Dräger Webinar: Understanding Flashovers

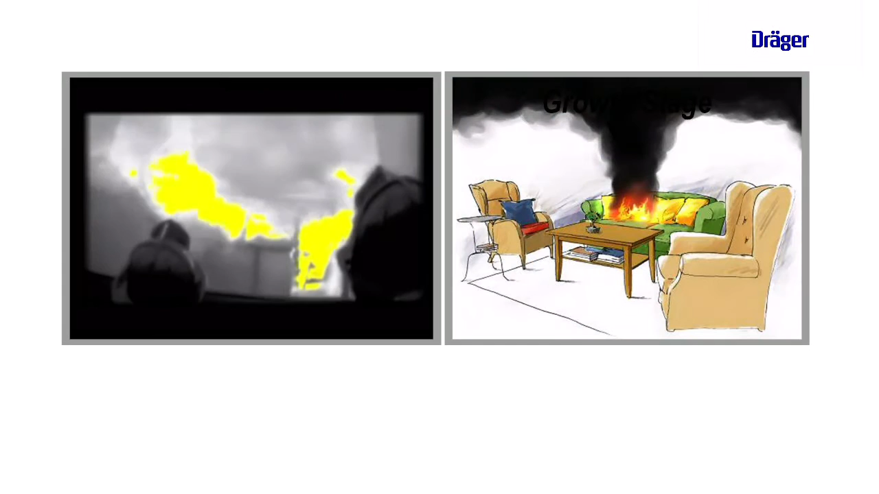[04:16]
The heat and energy mushrooming down into the room or space are all heating the contents to their ignition temperature.
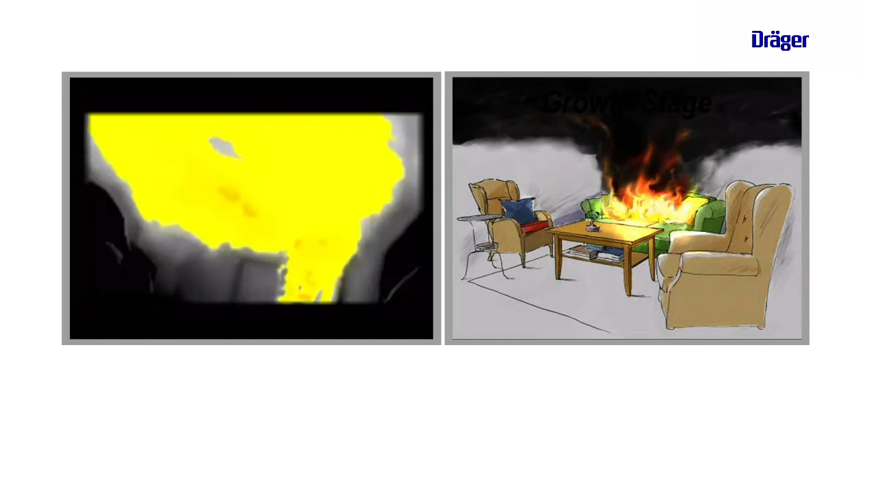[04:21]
Then flames break out almost all at once over all the surfaces and the smoke actually ignites.
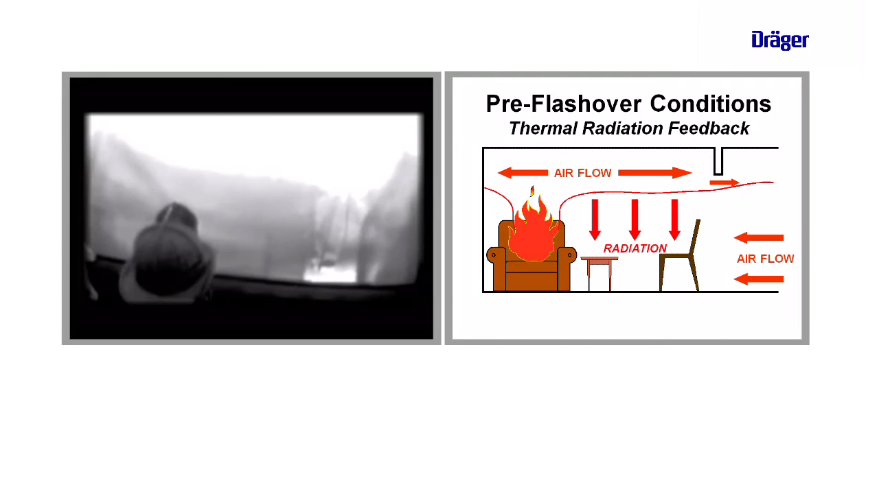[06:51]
Now that the seat of fire is spreading energy and heat to the ceiling level and across the ceiling and down the walls. Everything in nature tries to find a balance, a thermal balance.
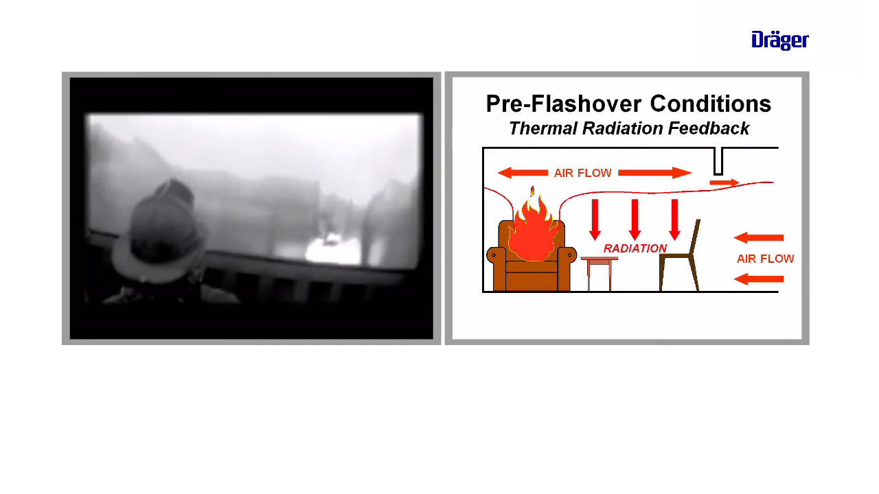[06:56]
If I grab a can of Coke, that Coke will start to warm up, and my hand will start to cool down. The same thing is taking place inside of that container or space. The heat is being generated, it's being absorbed by the objects in this room.
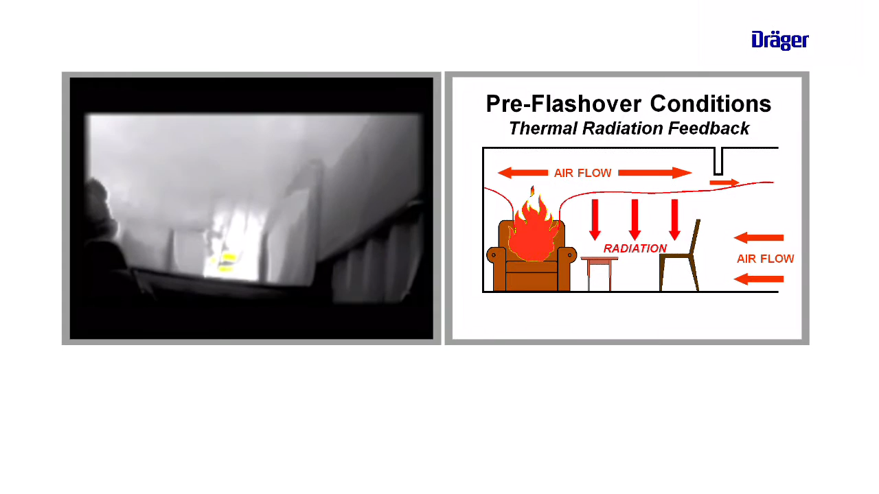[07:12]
Once those materials have absorbed all the heat they can, they start to radiate that heat back to the center of the room. That's that term, thermal radiation feedback. A more specific explanation is that those materials have actually reached the state of pyrolysis. And that means that they're changing from a solid to a gas, and that gas is carbon monoxide. That's where that term off-gassing comes from. The heat or energy reaches the center of the room.
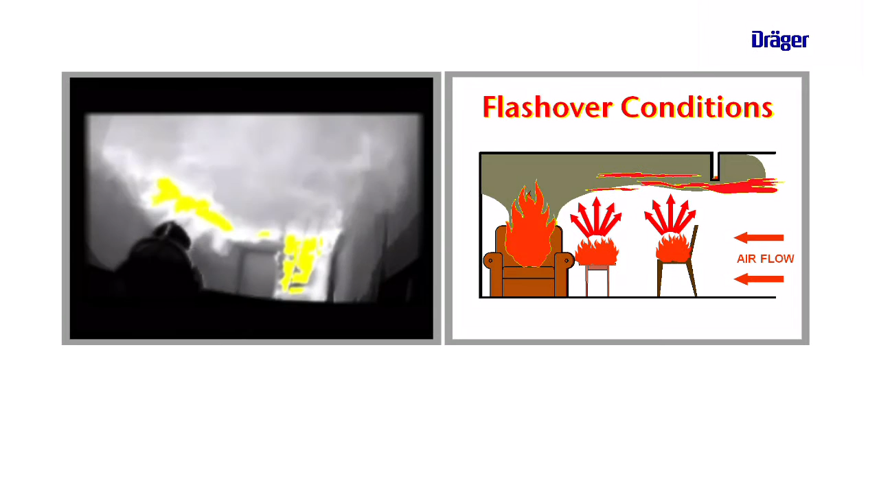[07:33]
Again, that material can only absorb so much energy and heat, just like a sponge can only absorb so much water. That heat in that space then starts to grow and grow and grow.
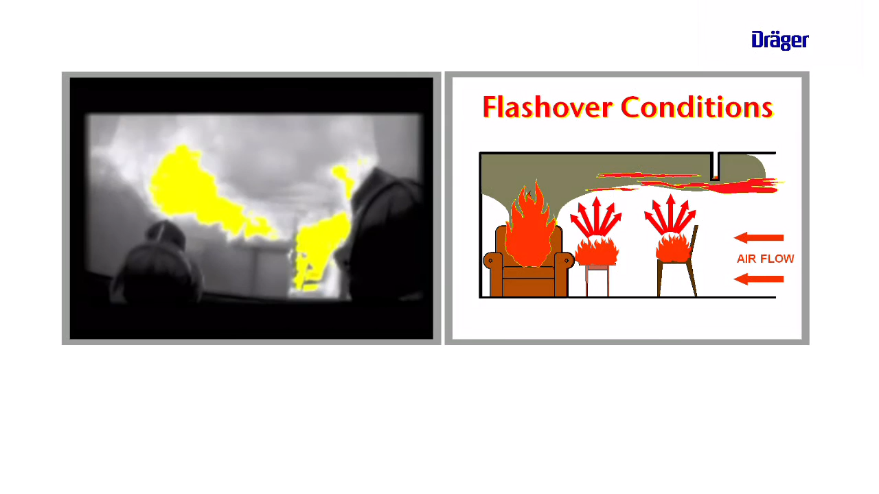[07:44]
Not only have all the surfaces in that room reached their ignition temperature,
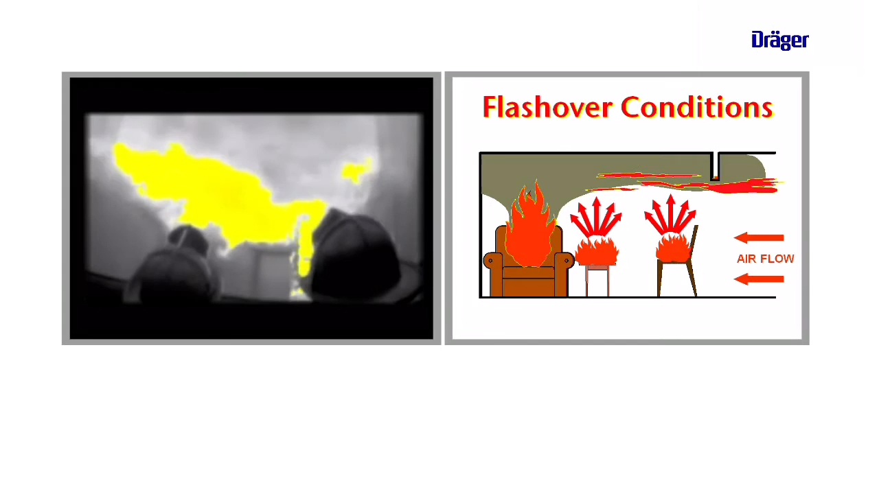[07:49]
but all of the accumulated gas has reached its ignition temperature all at once, and that's when flashover occurs.
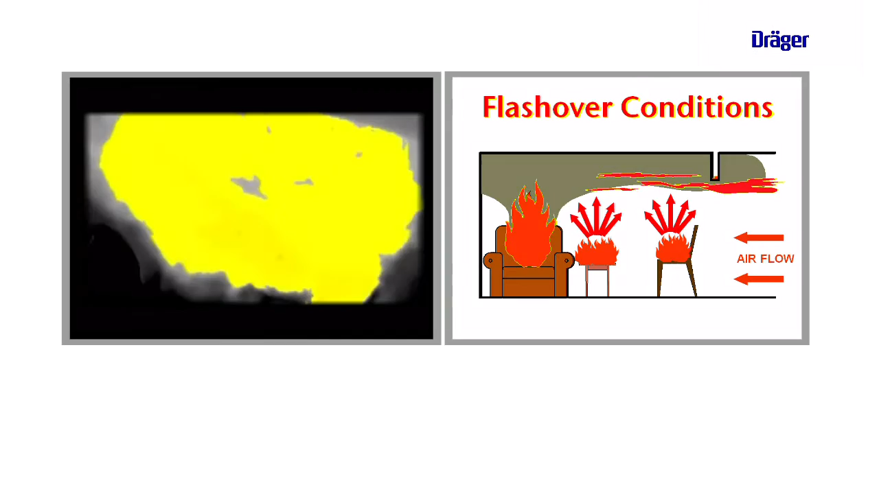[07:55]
Let's talk a little bit about carbon monoxide. Again, think about those accumulated gases at the upper level.